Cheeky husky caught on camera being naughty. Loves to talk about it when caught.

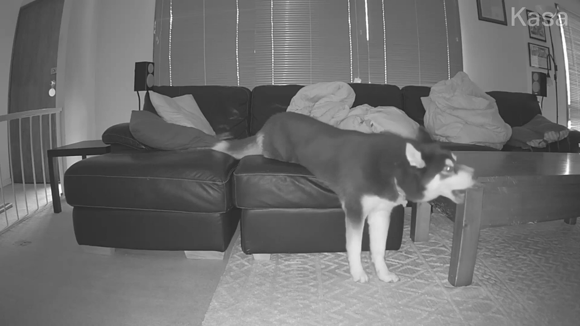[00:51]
Hey! Stop that! Kenzie! You naughty girl! Don't you chew on the table! Don't you chew on the table!
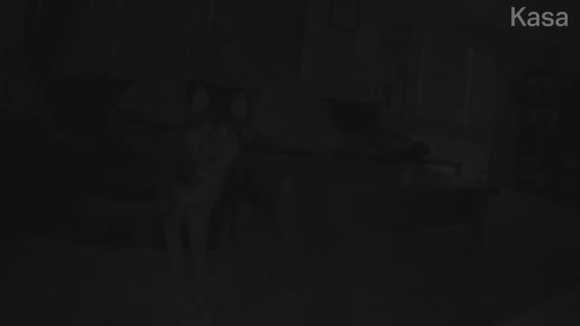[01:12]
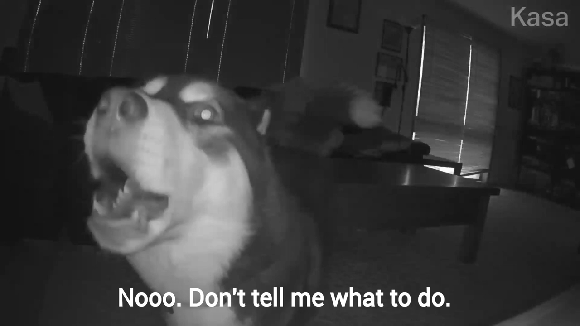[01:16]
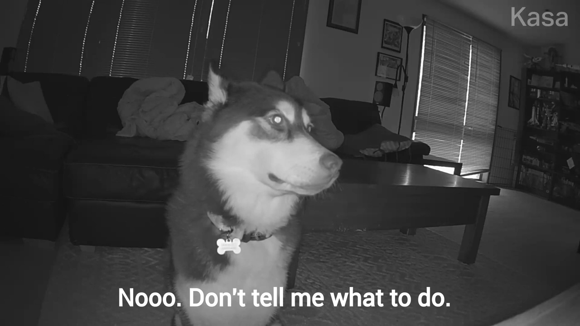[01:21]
I said, don't you chew on the table! You be good! You behave! You watch the other tables!
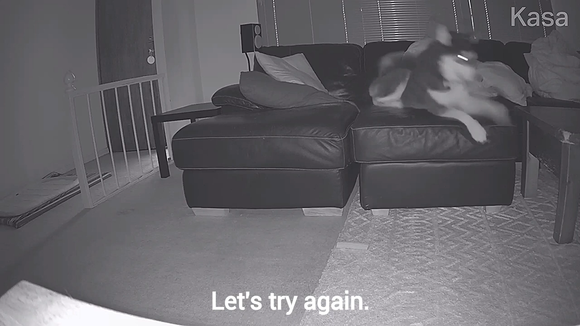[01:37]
Gwen!